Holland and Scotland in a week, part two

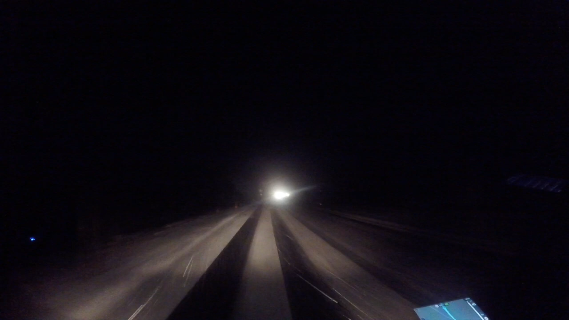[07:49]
Well, here we are. Thursday morning. It's not exactly ideal, is it? Just going up the A9. I suppose I'm about 50 miles south of Inverness at the moment. It's just about 7 o'clock in the morning, so hopefully when daylight arrives it'll be a bit better for navigation. But it's not too bad, the road. The van's got winter tyres, so get a good grip on the road.
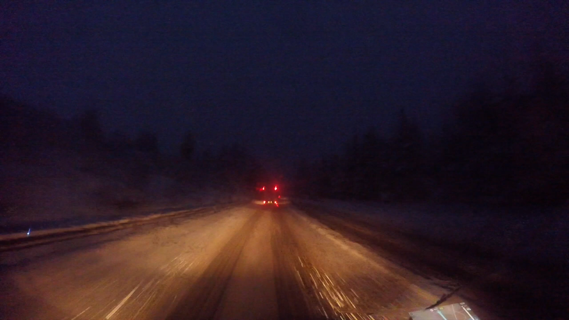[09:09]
This is the A9. Just come over the summit of some hill. I can't remember what it was called. And it was a bit worse up there. So we're just doing about 40 miles an hour, roughly, at the moment. Not far from Inverness now. Could do with a tinkle. There's a shell gouge, so I'm going to stop getting some diesel. Get myself a coffee, I think.